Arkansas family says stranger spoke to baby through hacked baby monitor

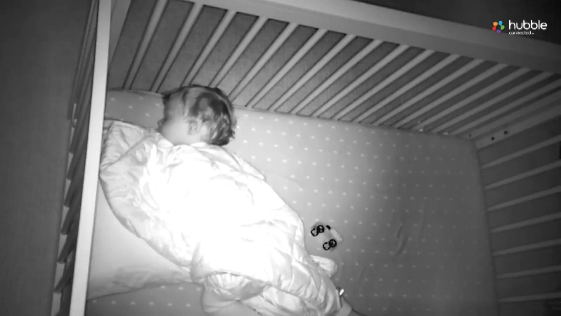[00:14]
what they never expected someone else was too it was at the corner of the room